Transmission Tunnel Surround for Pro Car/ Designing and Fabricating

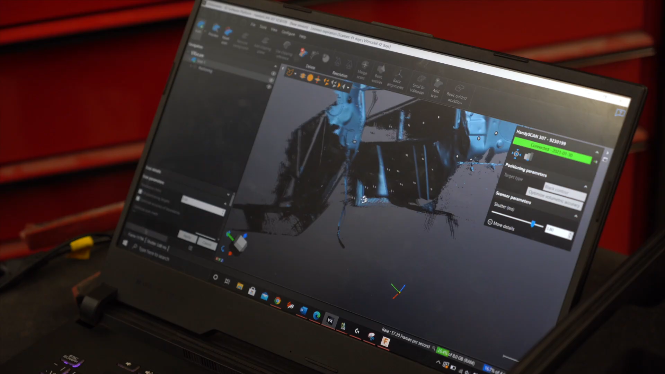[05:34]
so as you can see the scan is relatively incomplete but we have the data that we
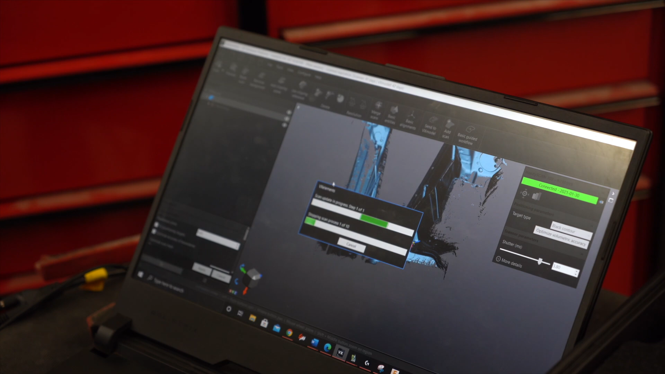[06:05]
these file like this file would probably be around a gigabyte of data so it'll also
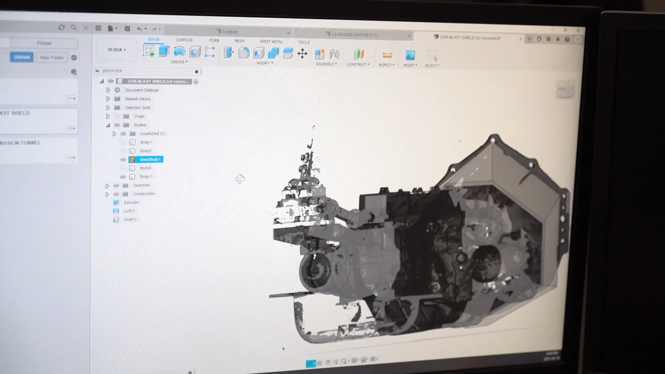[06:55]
transmission virtually into my car and build a nice surround
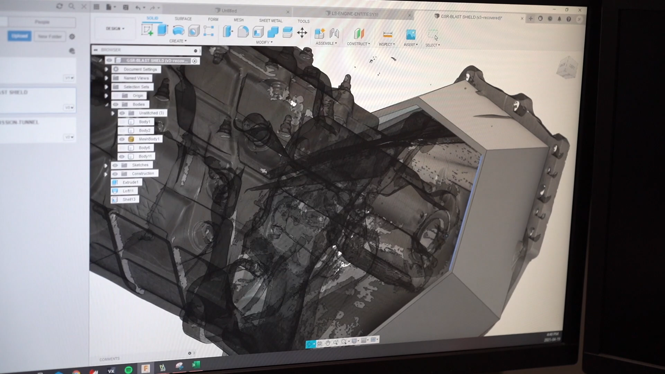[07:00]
with lots of room that meets our requirements as it's going to bolt in easy and then we'll go to our water jet and we'll
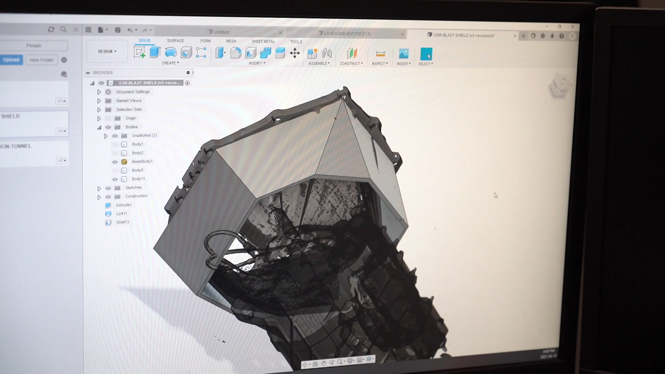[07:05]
cut out all the pieces and uh and wild them in so it's going to be a fairly seamless process i hope we might have